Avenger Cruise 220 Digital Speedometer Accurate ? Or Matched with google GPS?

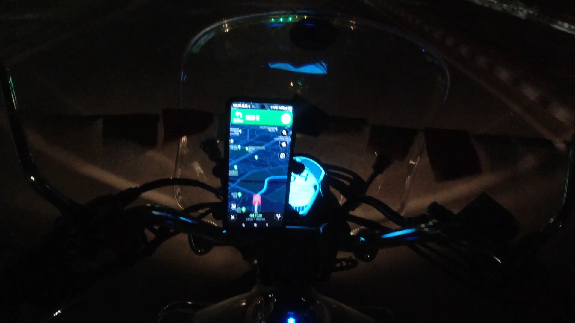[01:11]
टो आप देख सकते हैं जिस स्पीड में भी बाइक चल रही है उसमें कहीं से भी यह प्रॉपरली मैच नहीं कर रहा है और मैंज इसको थोड़ा स्पीड कम करता हूँ फिर देखता हूँ
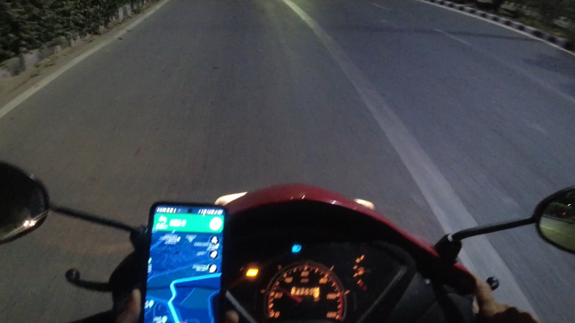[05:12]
कि आप देख सकते हैं बाइक के स्पीड के साथ इसकी जो एकुरेट मैचिंग वो बिलकुल नहीं हो रही है स्कूटी की स्पीड के साथ और यहां
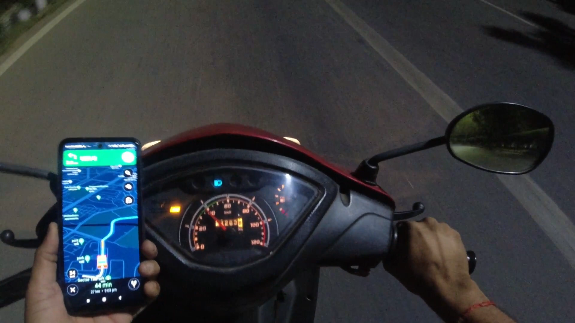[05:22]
फॉर्टी है तो यह थर्टी सिक्स थर्टी सेवे नहीं दिखा रहा है यानि यहां पर भी यह मैचिंग प्रॉपरली बिलक�
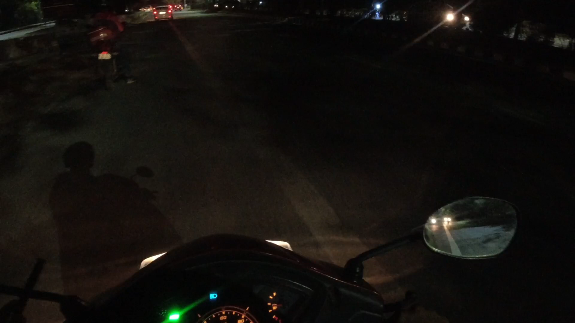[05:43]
स्पीड बिलकुल उसके साथ सिंक नहीं कर रहा है यह गूगल का जीपीएस तो इस तरह से अभी दो